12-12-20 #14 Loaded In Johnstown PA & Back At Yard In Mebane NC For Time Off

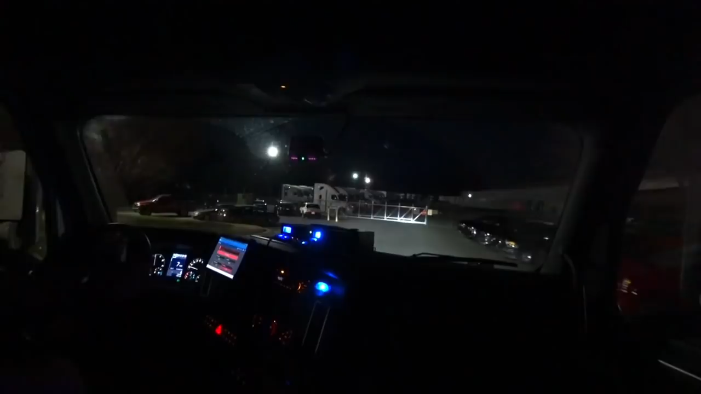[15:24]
Hope we can find a spot for this trailer.
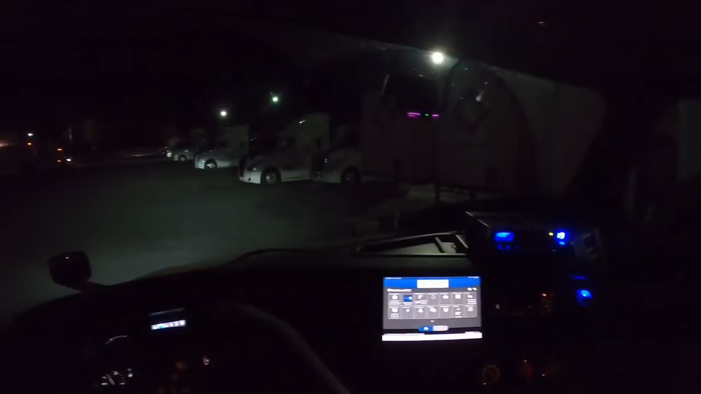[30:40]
Didn't know you can do that. I guess we can. Ooh, I see a spot back there. Yeah.